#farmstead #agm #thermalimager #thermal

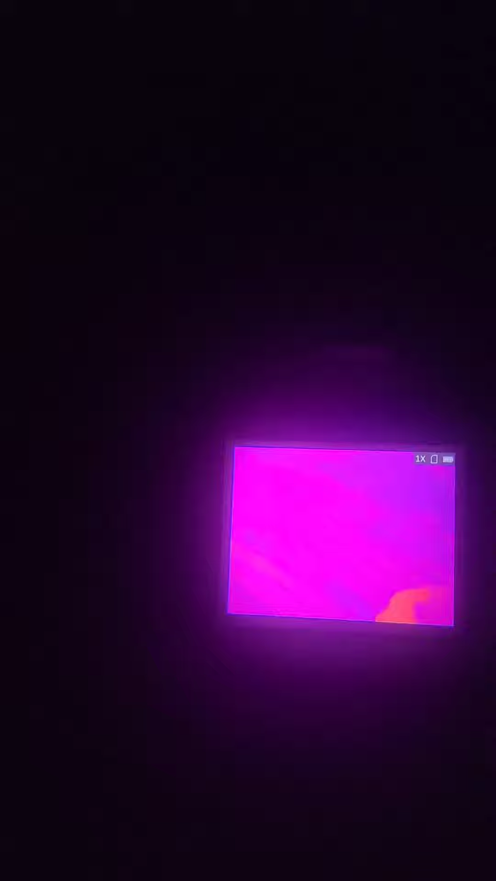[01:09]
See how it looks when something's hot. That's the car hood.
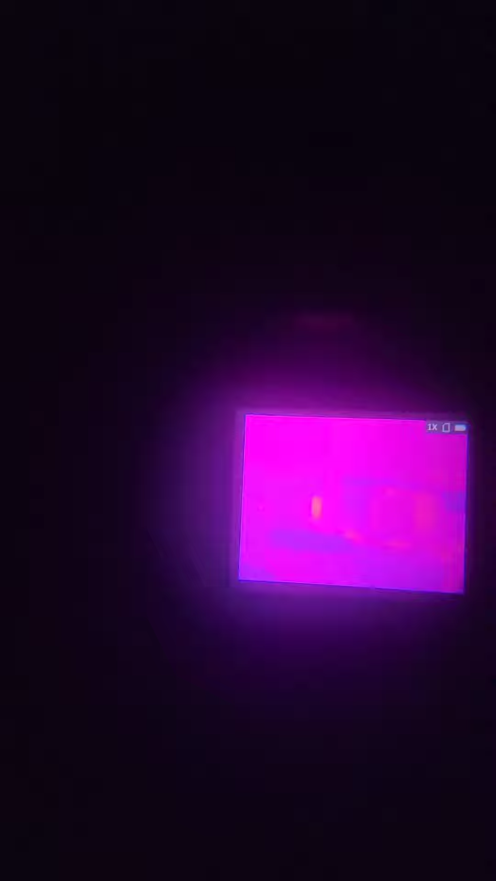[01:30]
So I believe just the temperature of that water is so different that it's showing up warmer because it is freezing. The chimney.
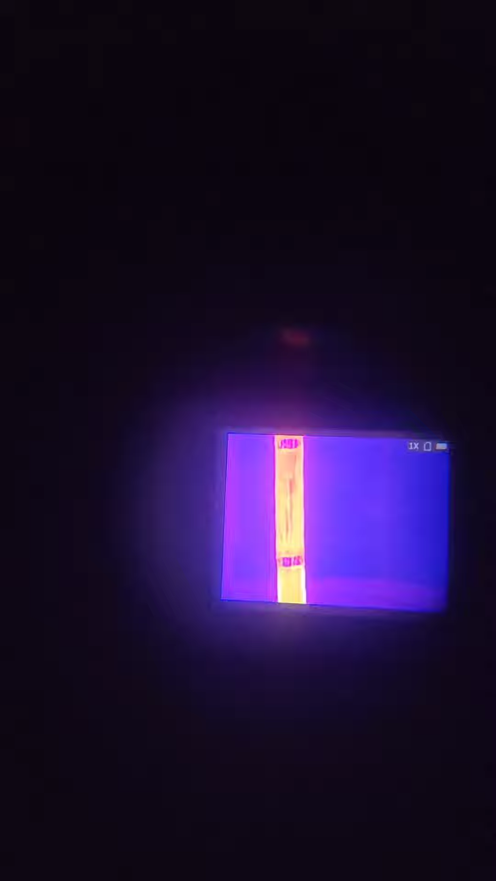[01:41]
Channi.
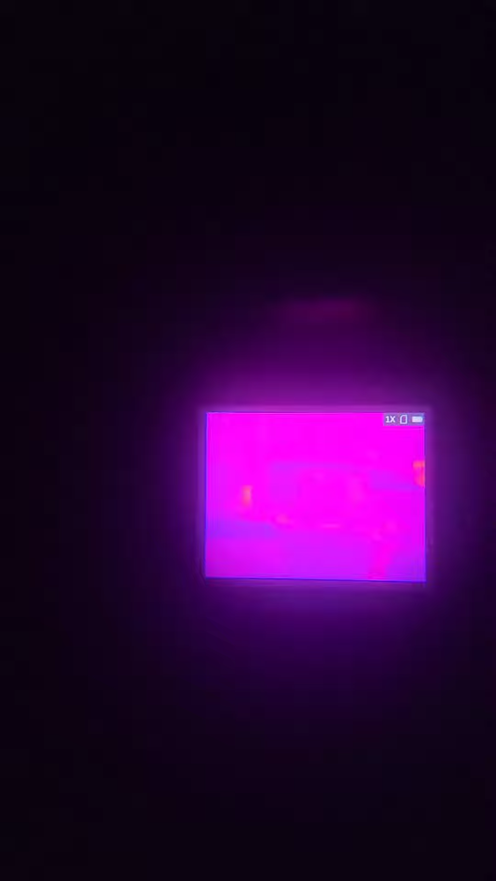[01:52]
I'm not sure what that is. Could be the river water down there. Different temperature.
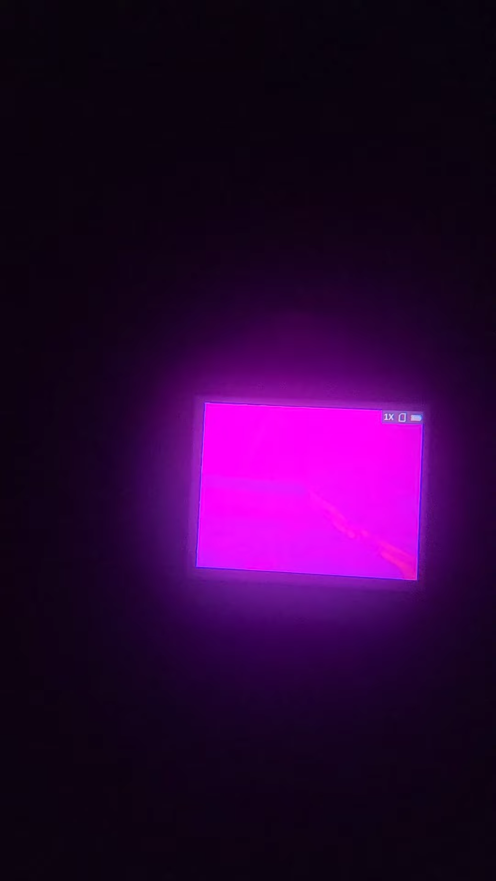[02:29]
Even the road is a different color.